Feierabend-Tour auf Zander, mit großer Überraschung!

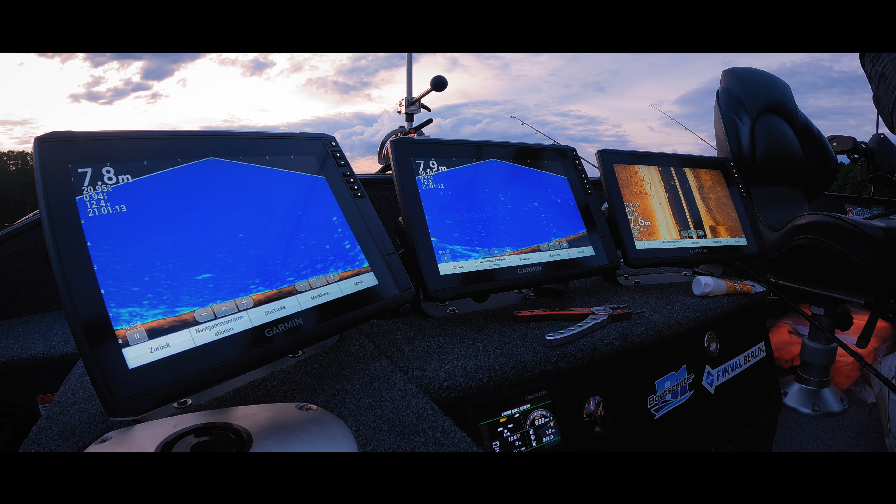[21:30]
Da kommt er rein. Alter. Alter, sind wir schon runter. Das ist ein richtiger Löwe. Noch einer. 4 Zander hintereinander.